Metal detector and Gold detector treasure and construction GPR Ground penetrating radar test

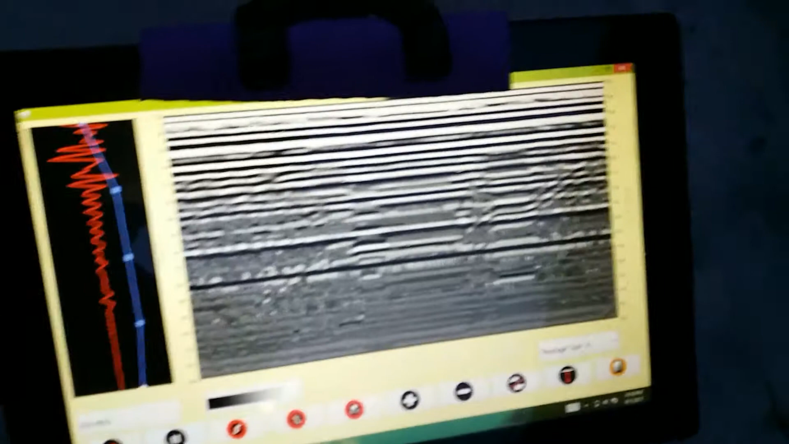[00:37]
That ripple back there is by the wall.
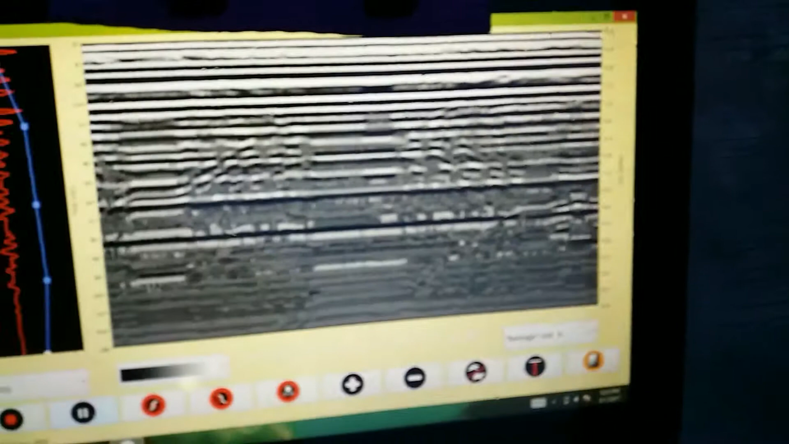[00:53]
It will register in the monitor. See? It did. see?
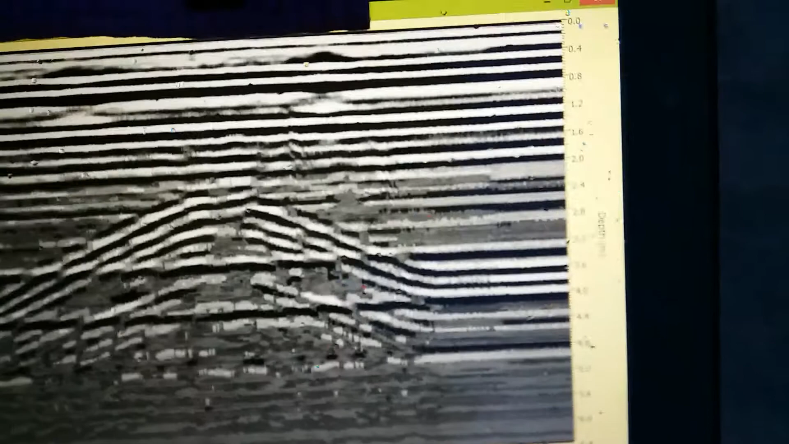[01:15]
Depth is almost 3 meters. Yep. I can't answer that deep.